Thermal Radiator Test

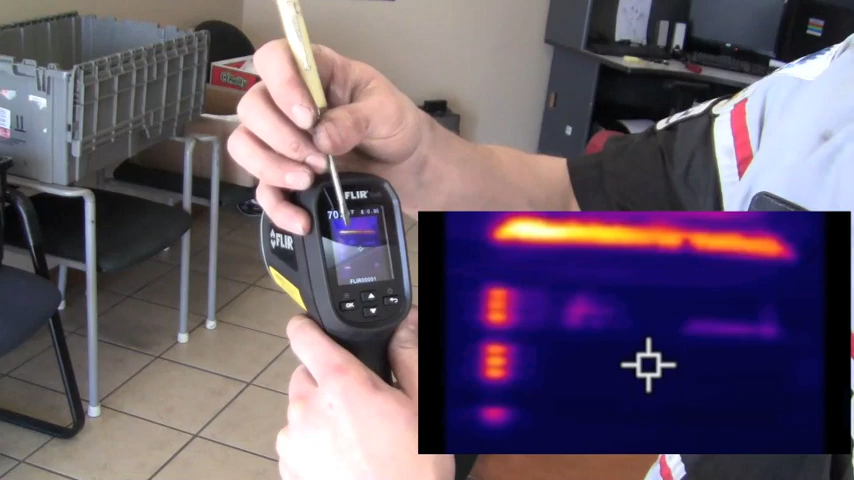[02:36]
hose is on the top left at the upper tank and as you can see that whole upper tank is hot as you can see
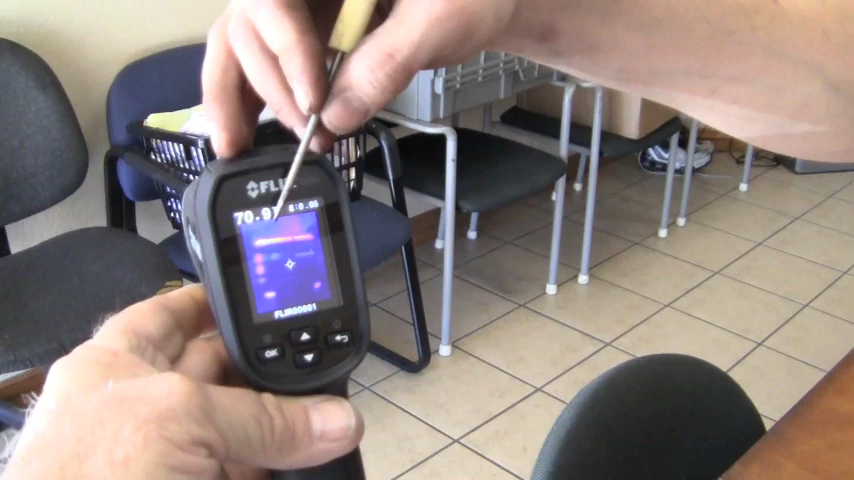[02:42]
the when I actually measured out the temperature the vehicle it was almost overheating at this time
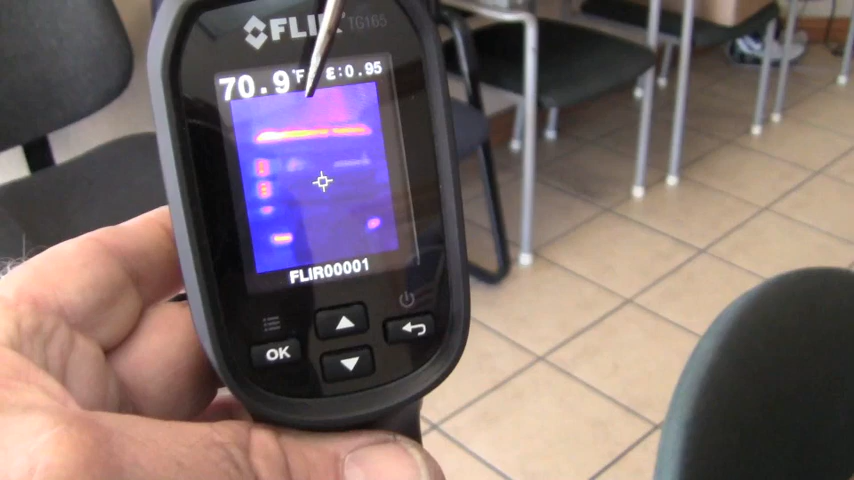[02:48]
On screen: spot 70.9°F
the top tank temperature was 160 degrees all the way across the top and it was 160 degrees
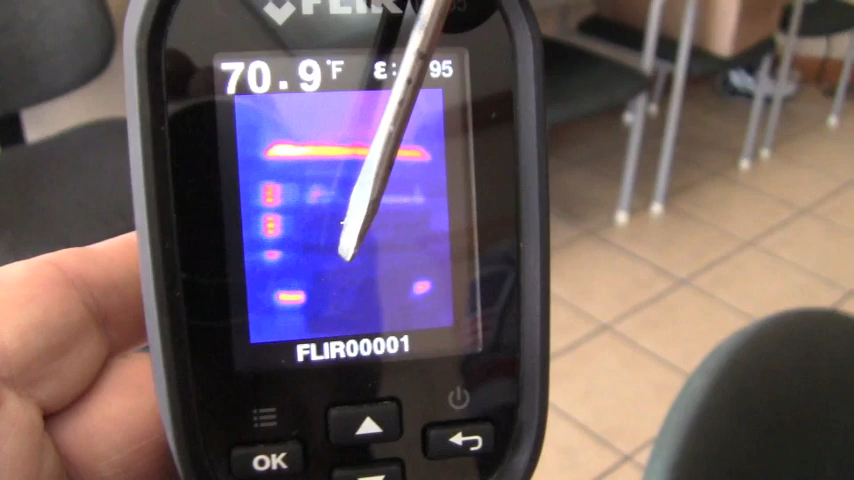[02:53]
On screen: spot 70.9°F
all the way across the bottom and then all the way down the side of this radiator over here was also 160
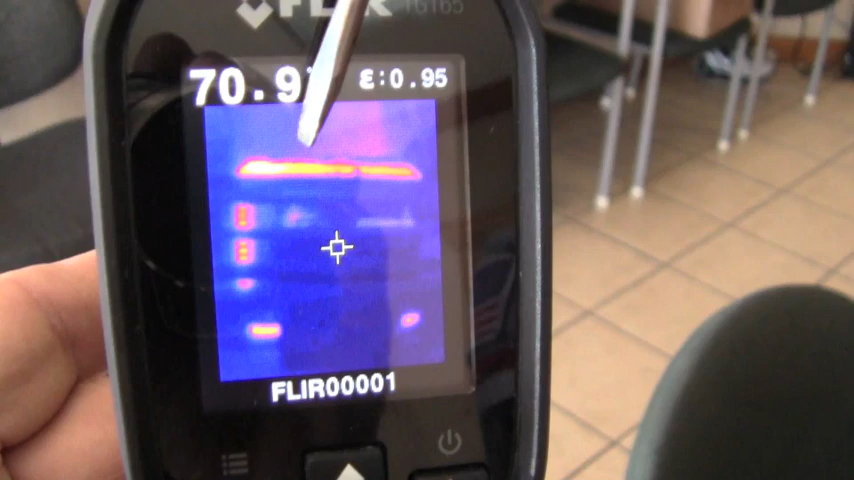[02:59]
degrees but the other 90% of the cooling fins of this radiator was only 70 degrees
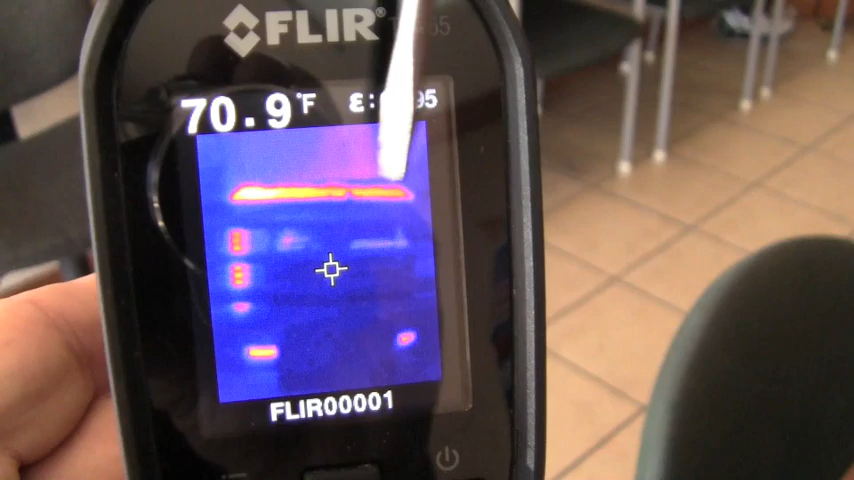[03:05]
On screen: spot 70.9°F
well there's almost a hundred degrees difference and the radiator is only operating on less than 10% of
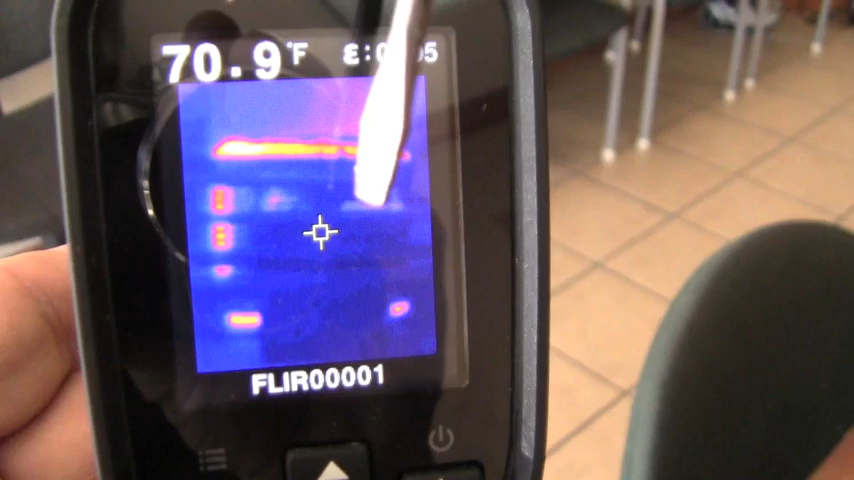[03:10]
On screen: spot 70.9°F
its ability based on I mean as you can see this is shooting through the grill so I didn't have to do a whole lot other than just take the picture and realize well wait a minute this radiator is bad that's why it's overheating
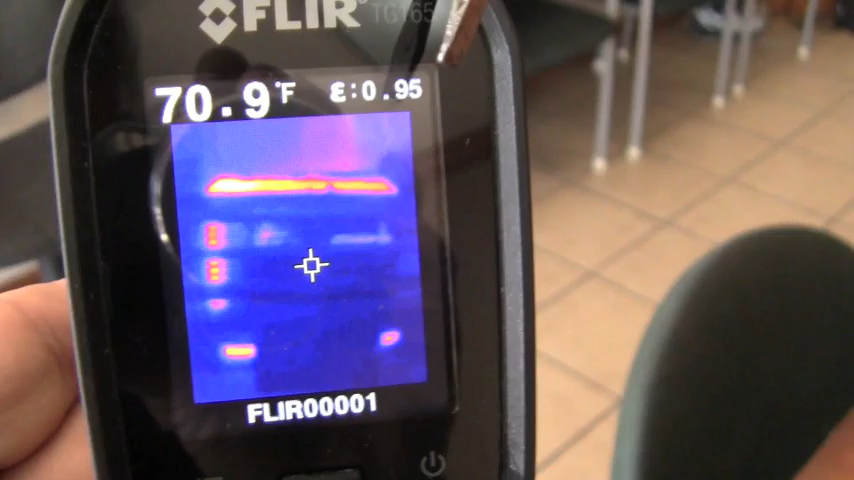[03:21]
On screen: spot 70.9°F
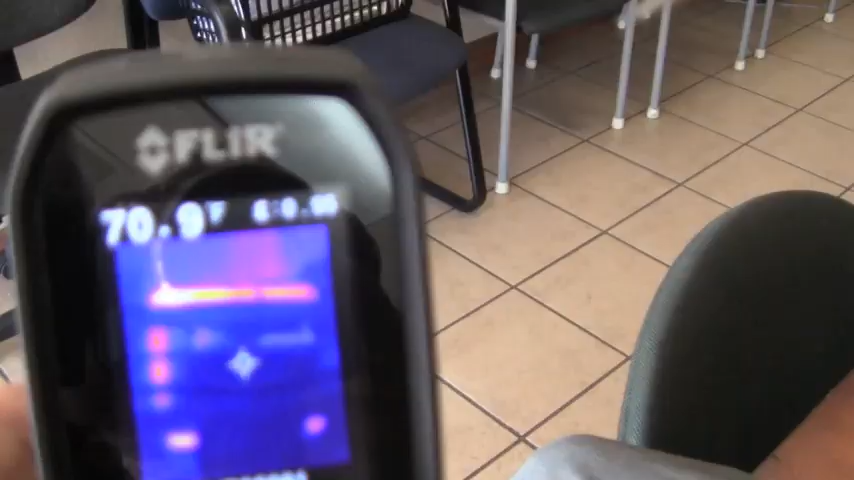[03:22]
the the center point of this radiator is roughly 77 degrees and it's not you know it is a hundred degrees different than what it should be a perfect
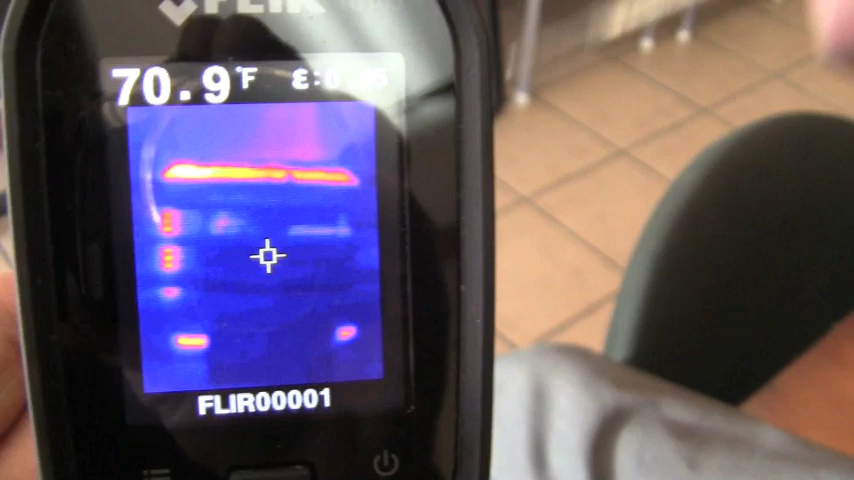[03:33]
On screen: spot 70.9°F
operating radiator should be dropping temperature all the way from the top all the way to the bottom because the flow is
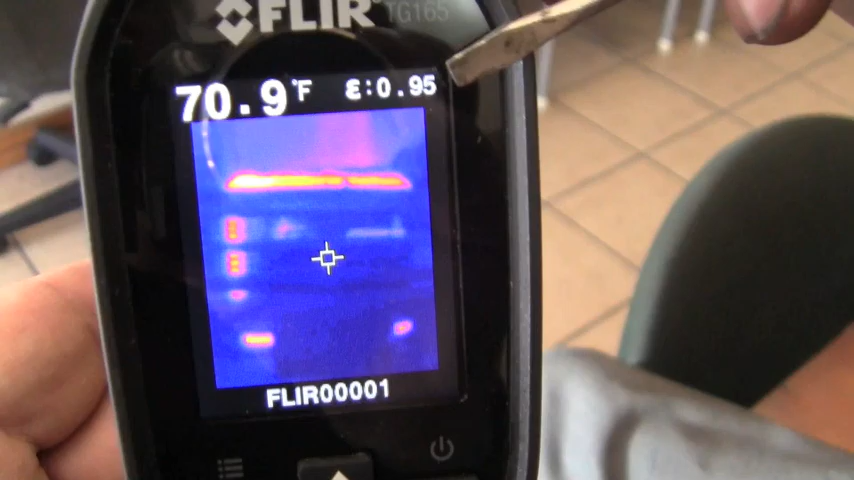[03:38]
On screen: spot 70.9°F
coming in from the top and exiting the bottom in this first image you can see that the hot
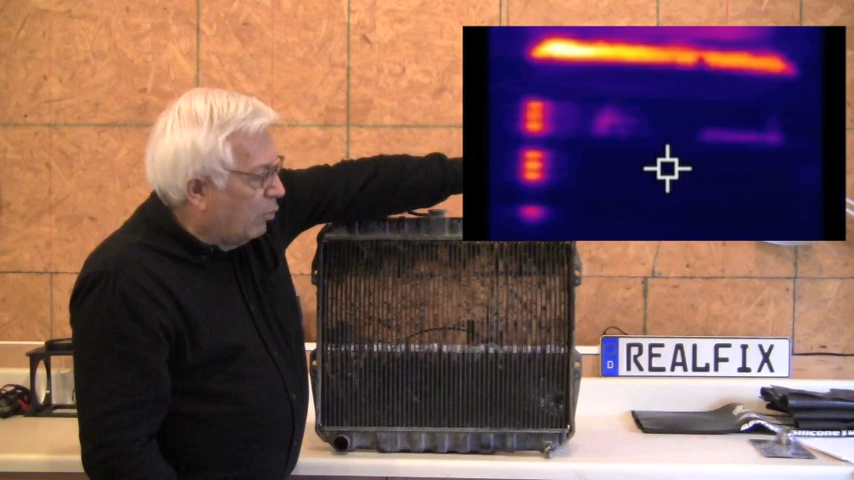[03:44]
water returns from the image and fills the tank and the only place that it shows in the tubes that
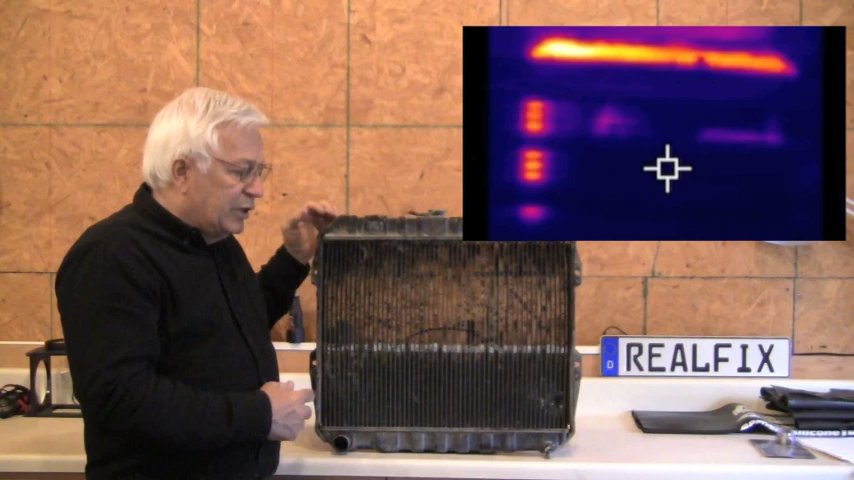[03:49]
it's actually going down is this one corner the rest of the radiator is not doing any heat exchange we're not getting any chrome flow because the radiator is restricted all of the little tubes are plugged up okay
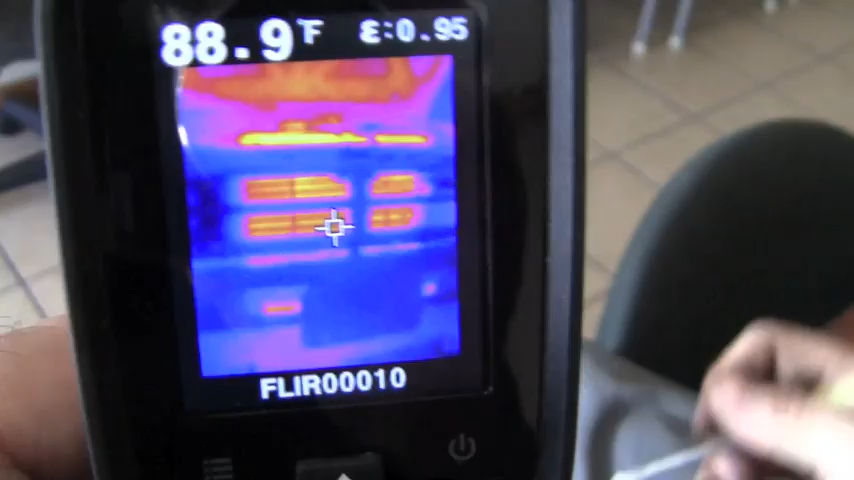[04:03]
On screen: spot 88.9°F
this is after we had already condemned it and got the approval we replaced the radiator as you can see there's a completely different picture here
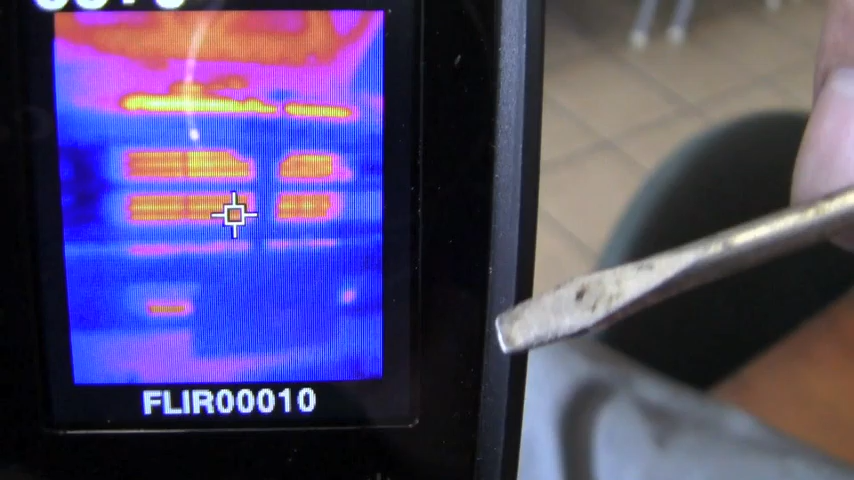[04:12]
and the overheating concern is no longer present the top tank temperature still
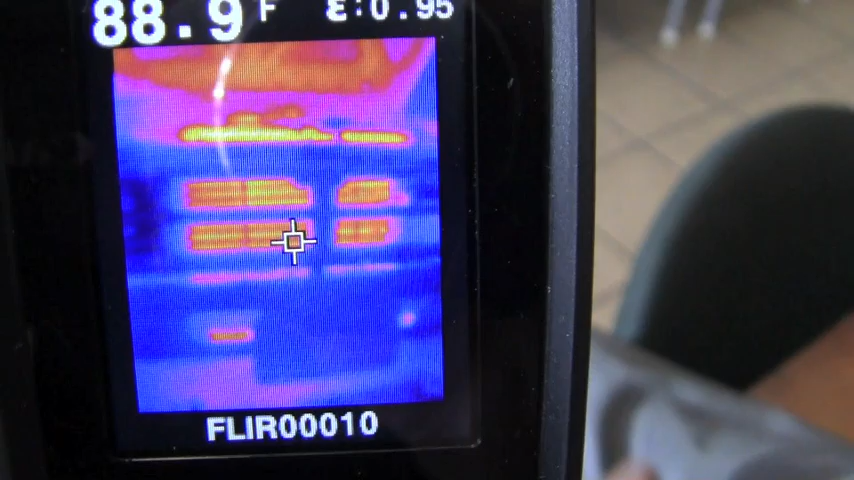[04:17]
On screen: spot 88.9°F
average you know about 150 160 the whole temperature here changed all the way across
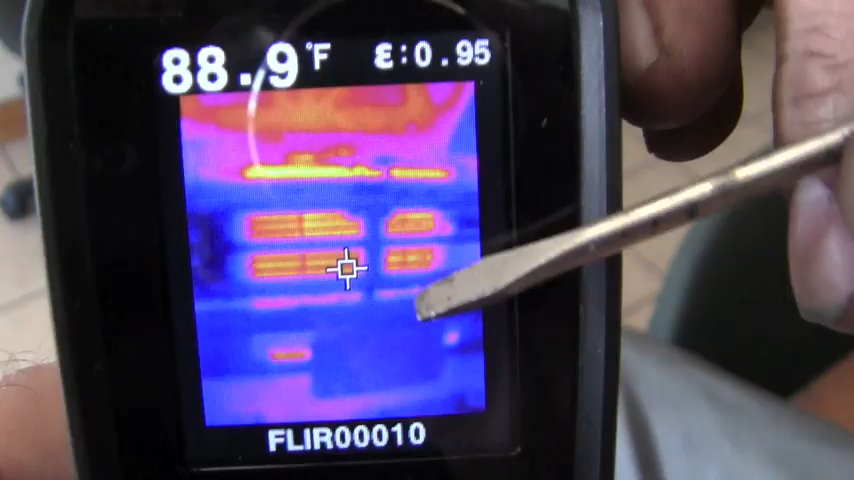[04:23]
On screen: spot 88.9°F
and that's the bottom tank there that you can barely see is even warm you can see a big difference you
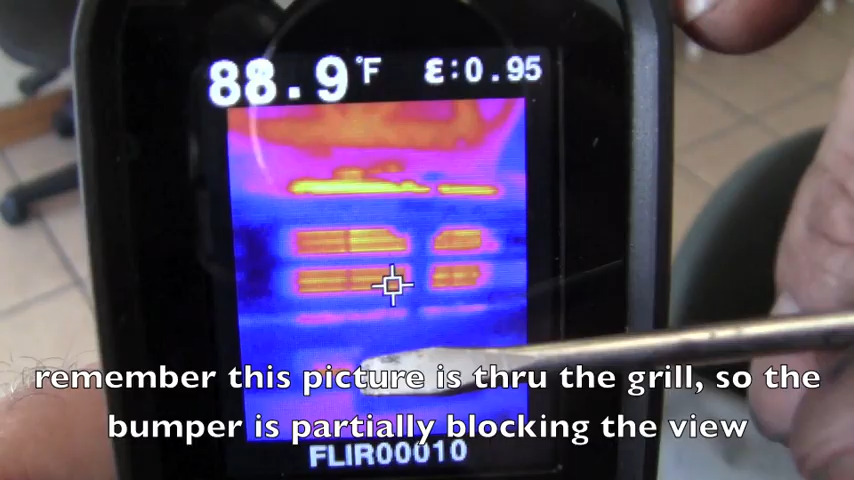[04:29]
On screen: spot 88.9°F
can see the heat drop from the top tank to the bottom now in the second image you can see the same thing the tank is hot and now all of the channels
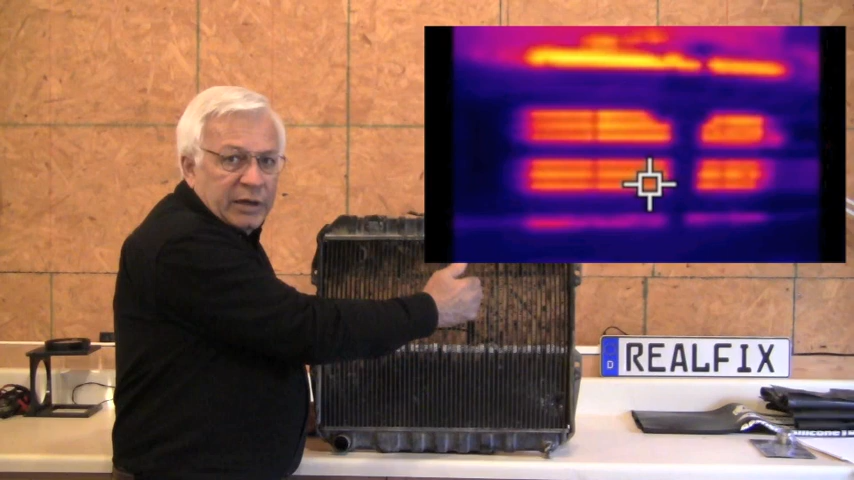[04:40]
going down the radiator have heat exchanged they're hot at the top as they drop down they get cooler and cooler and then